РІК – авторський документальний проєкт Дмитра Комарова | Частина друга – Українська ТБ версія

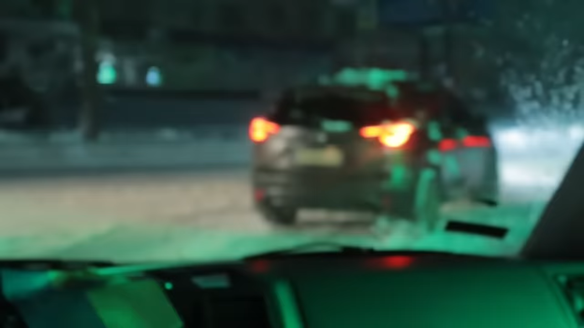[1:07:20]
There are two buses with Russian prisoners of war here in this column.